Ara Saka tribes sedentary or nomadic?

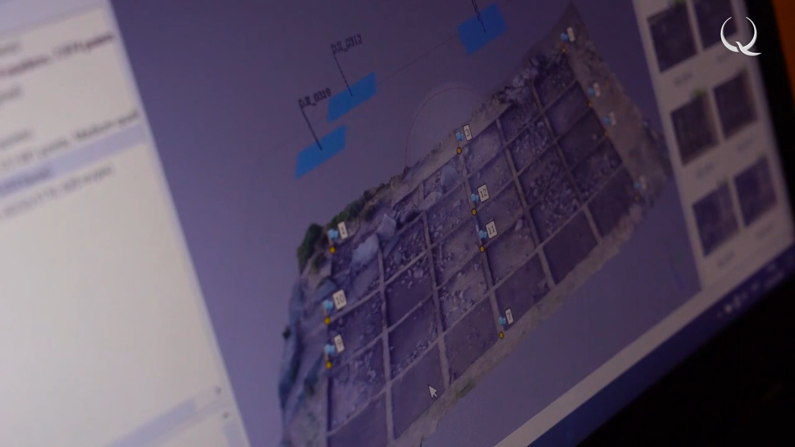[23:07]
It turns out that this photo is equal to the map. There used to be sketches.